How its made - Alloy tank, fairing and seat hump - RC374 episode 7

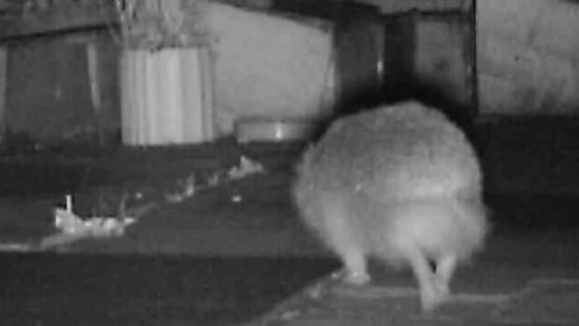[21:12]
one goes across to the feeding station but i think he thinks there's one inside
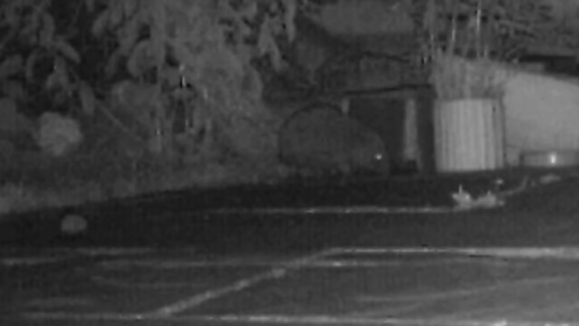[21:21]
so he has a little look and he's a bit scared so he runs off and then the other one comes roaring out and chases after him and there's a right kerfuffle going on but anyway that's hedgehogs what are they